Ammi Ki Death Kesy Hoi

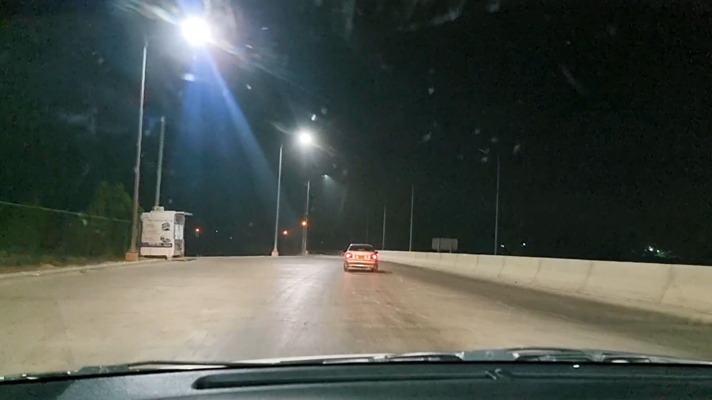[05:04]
तो रात को तकरीबन हमने 12:30 बजे मोटरवे को ज्वाइन किया था सखर से मुल्तान तक, और बल्कि ये तो लाहौर तक ही चली गई थी। फिर बस फिर उसके बाद थोड़ी सी देर ज़ुल्फ़िकार साहब ने चलाई गाड़ी, फिर मैंने चलाई।